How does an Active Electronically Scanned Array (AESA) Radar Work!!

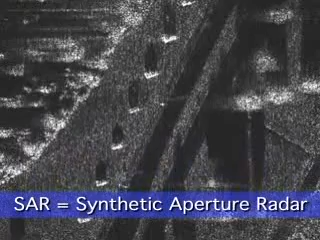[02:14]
High-resolution synthetic aperture radar, or SAR mapping, allows accurate ground target location at long ranges for positive identification.
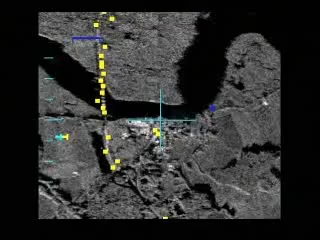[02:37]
AESA radar provides excellent ground-moving target indication,